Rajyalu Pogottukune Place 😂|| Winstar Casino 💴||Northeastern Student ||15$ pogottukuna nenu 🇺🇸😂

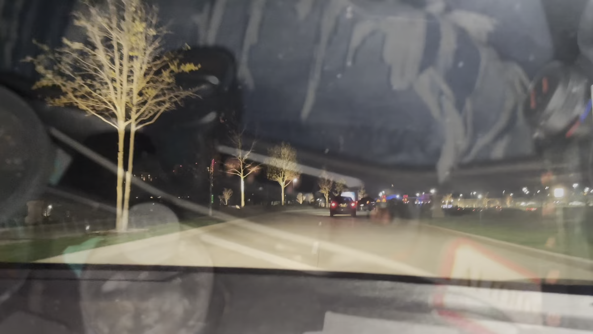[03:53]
ఫైనల్గా దగ్గరలో ఉన్నాం ఇదిగో చూసారా ఇక్కడంతా లైట్లు ఎక్కువ లైట్లు కనిపిస్తున్నాయి అంటే
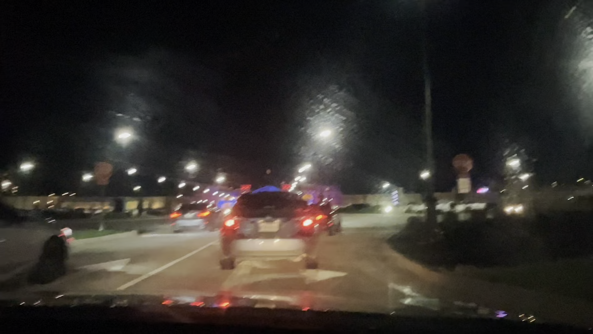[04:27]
సారీ చూసారా ఎంత కలర్ఫుల్గా ఉంది బ్లూ